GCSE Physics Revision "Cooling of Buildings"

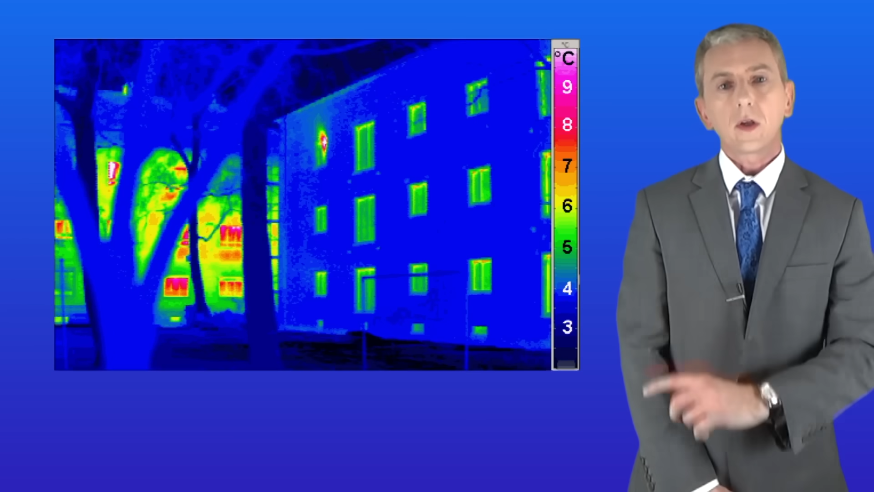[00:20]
I'm showing you here two buildings. This photograph is taken with a camera which can detect thermal energy. On the left hand side we've got a poorly insulated building and you can see that a lot of thermal energy is passing out through the walls and the windows of the building. The building on the right hand side is well insulated and you can see that in this case there's much less thermal energy passing out of the building.
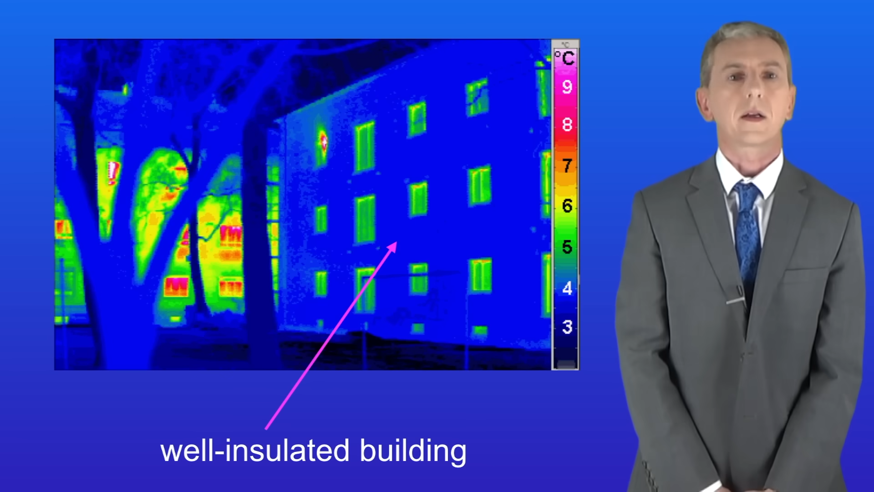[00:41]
So in this video we're looking at the factors that affect how quickly a building cools down. In other words how quickly a building loses thermal energy. Now there are two main factors. The first is the thermal conductivity of the walls.